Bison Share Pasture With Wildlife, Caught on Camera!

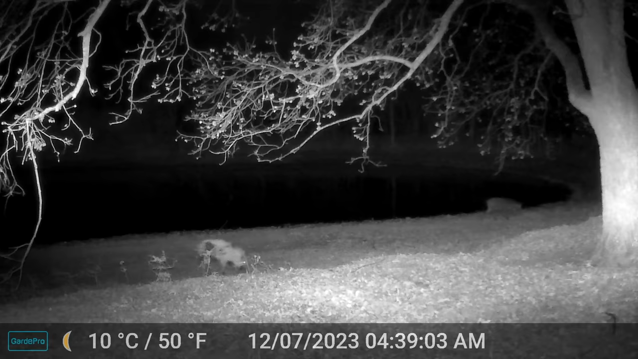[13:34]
Early in the morning, they're coming in, and here I got some good footage of them, and all I can see is about two of them so far that I've caught on camera.